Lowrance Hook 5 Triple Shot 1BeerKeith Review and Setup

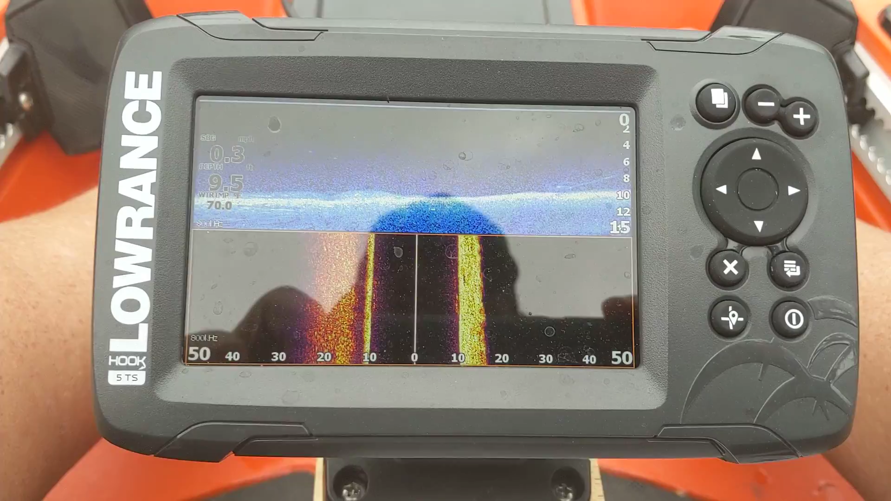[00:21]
Now I've got it up the full brightness right now but I can tell you even though it's clouded up a bit when the sun was out I had no problem seeing it. Now that's definitely going to wear the battery a little bit faster but for what I'm doing today I think that's perfectly fine. Now the 5 has got a couple of different options here so I go back to the mainstream you got your charts for navigation that includes quite a few of them already pre-laid in there take a look on the website if you're
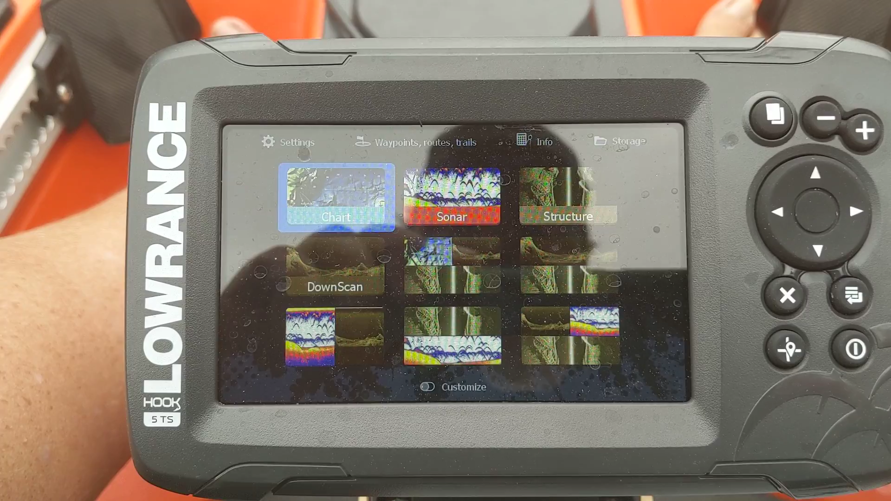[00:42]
curious if your body of water is included or not you've got your traditional sonar which is good for up and down I don't really use it all that much since I've got the down and I've also
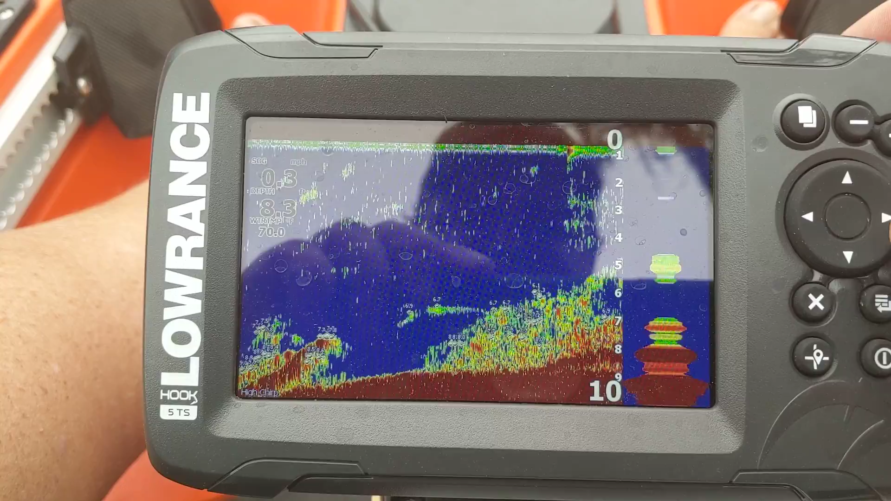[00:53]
got the side scanning but I'll talk about that here in a second what I also like about it is that it gives you the ability to sort of pre-build these screens any way that you want so you see here's when I got all three on there this
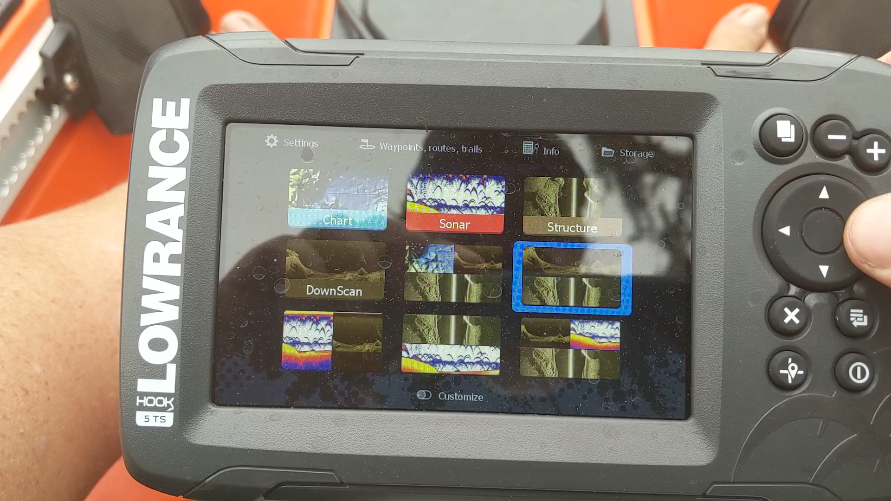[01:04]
is primarily the one that I'm fishing out of most of the time and what I've got here is as you see it load in this is actually my down scan as well as my side scan now I'll talk about my settings here in just a minute but you see I've kind of got it dialed in a little bit more so I've got a lot more clarity going on than you would get out of the factory settings
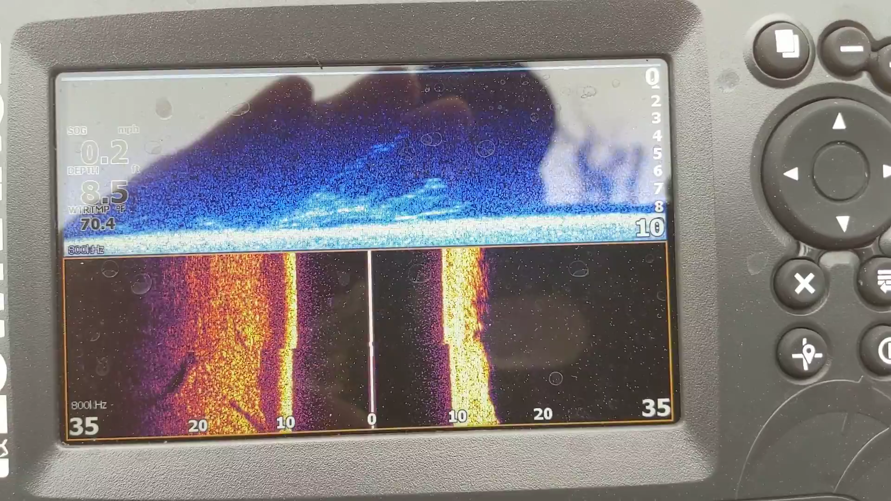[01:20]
On screen: depth 8.5 ft, speed 0.2 mph
since I'm always generally going to be fishing out of the bonafide my little kayak here that I know I don't need to set this to be ready to go at any quick pace and for the most part I'm not really using this to try to find fish I'm really more interested in having this help me figure out where structure is and you'll be able to see that kind of going across on the bottom what's nice they made the settings really easy to get into so this particular one that I'm on now I've already got kind of set for myself but we'll go on and talk a little bit about the side scan because I think anybody that's really looking at
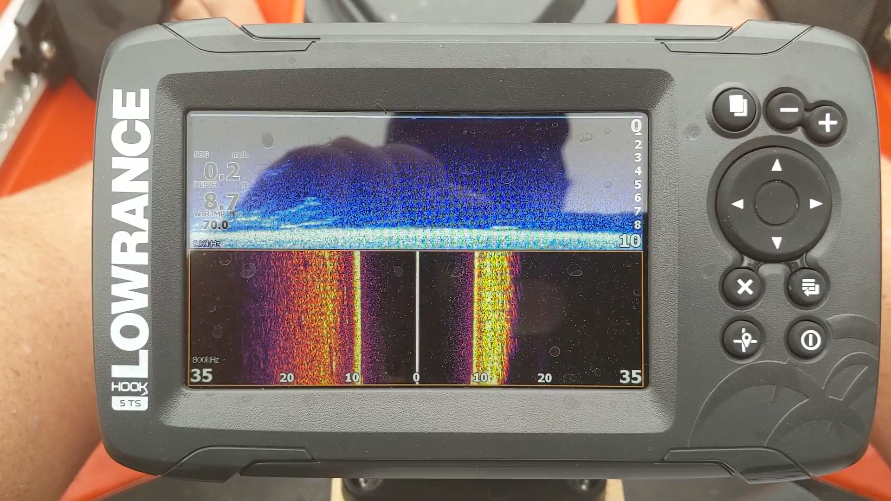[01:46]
this this is probably one of the newer features and it's definitely the one I think a lot of people are interested in so I'm going to be in here just strictly on the side scan for a minute so just give you an idea I'm sitting in about nine feet of water you can see over here on the side so this goes straight down to about nine you can see that line then from there that's the edge that's sort of folding out from me now I happen to be sitting right here against the weed lines while you're kind of seeing that go down so sharp then we got quite a bit of distance over here to the other bank so as
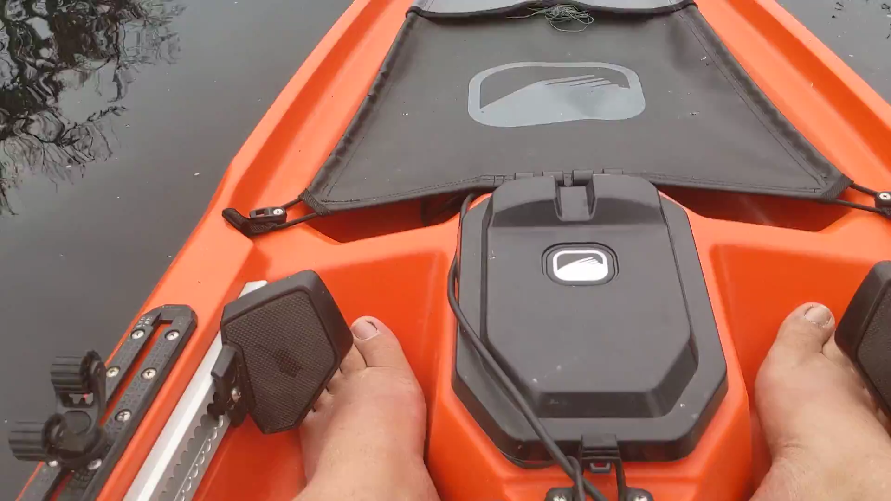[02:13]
we're actually taking a look at that you can kind of see that showing up here that weed line's pretty tight here
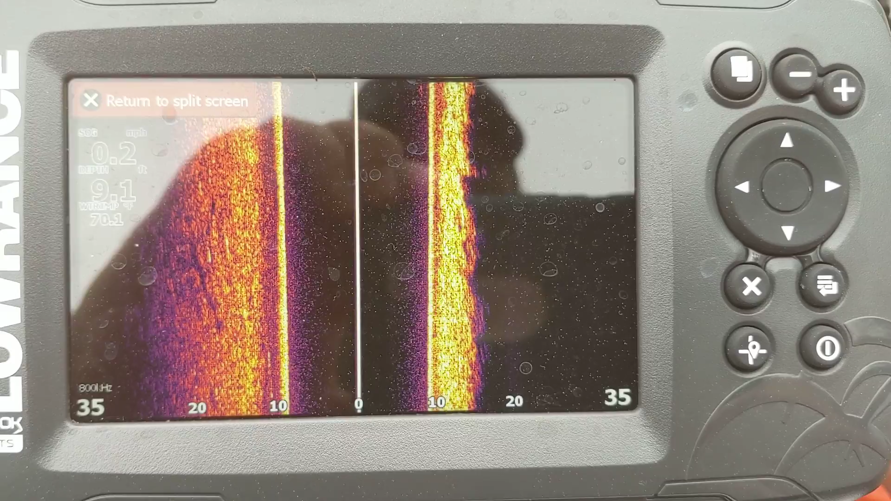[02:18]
and you saw it was relatively thick on the right side but then off on the left you got a lot more room and already seeing some kind
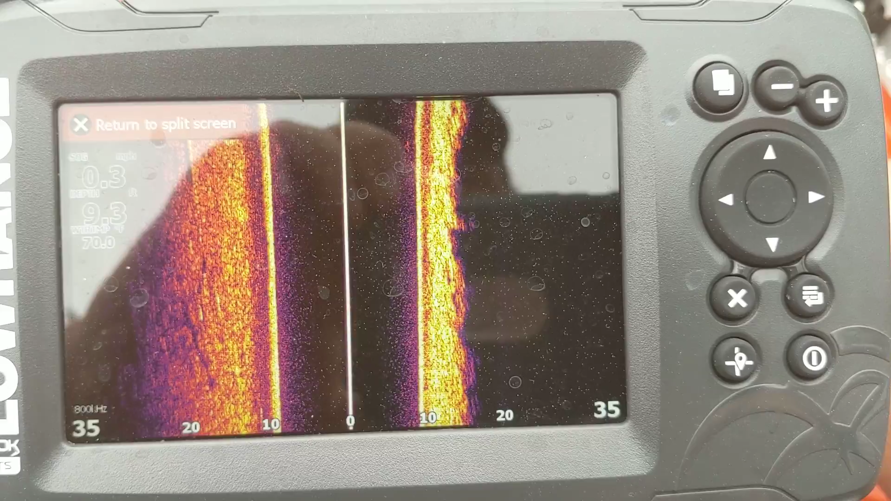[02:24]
of shadows and things like that that are showing up over there now on top of all that you can also go into a lot more of your advanced settings here now I've taken and turned mine up to 800 kilohertz just because I want that additional clarity again option between 455 or 800 so you can go ahead and
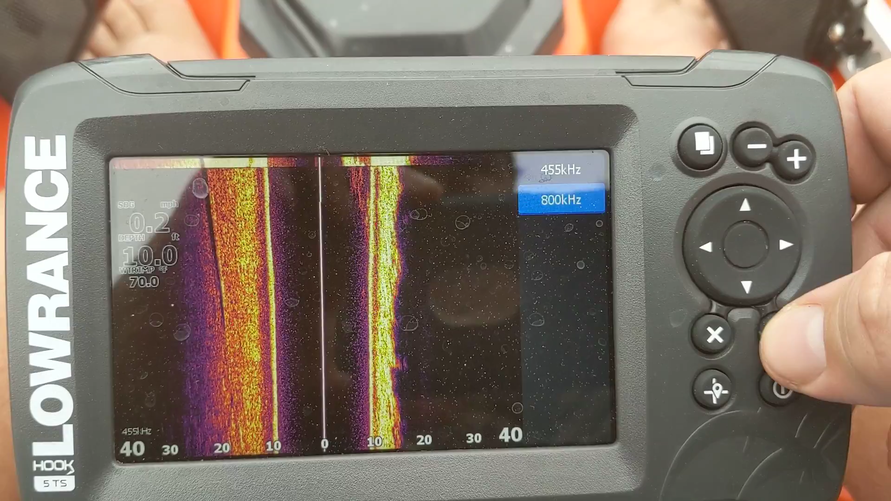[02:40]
On screen: depth 0.2 ft
play with that any way that you want to and definitely don't take just any one setting off here go ahead out there until you you find the one that you particularly like I'll just let that run at 455 for a second you can kind of see the difference like I said I I prefer the 800 but that's really just because of kind of preference and what I'm looking for but definitely play with this is my best advice until you figure out the
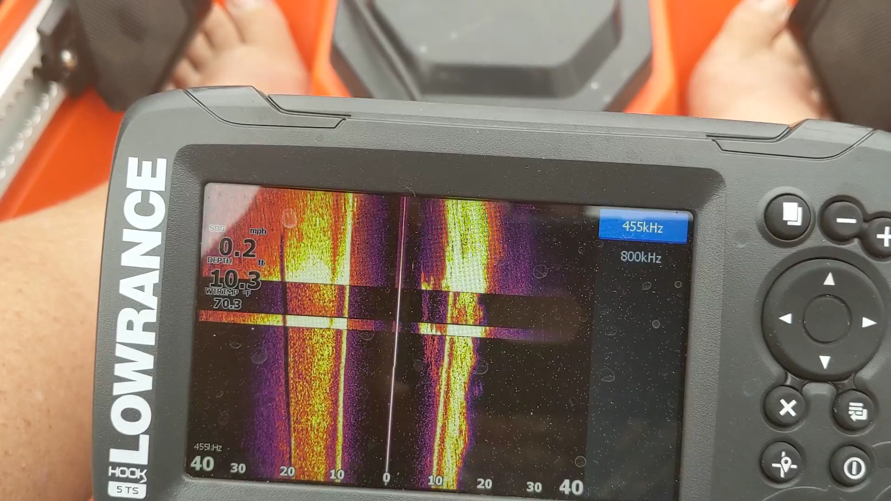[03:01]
On screen: depth 10.3 ft, speed 0.2 mph
settings that are best for you now in addition to that I've also got my uh advanced mode set up on here so my surface clarity I've got all that set up to high things like that because I don't want to really see any additional you know gunk and things like that that's happening around me I know the type of water I'm fishing in down here is typically going to be something
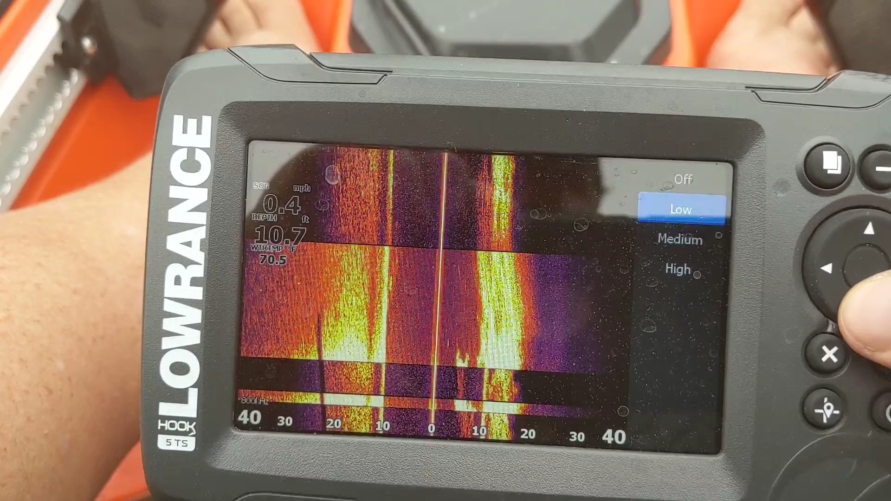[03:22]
that's a little bit murkier and I just don't need to deal with it especially in the case where I'm really just looking for structure that's just adding a level on there I don't need to have now if I go ahead and just back up out here same case with the down scan you can actually see what's going on there so that's also set at 800 what I do really like about this is it's got the water temperature on there so one advantage I have with the the bonafide is that it does allow me to put my transducer directly underneath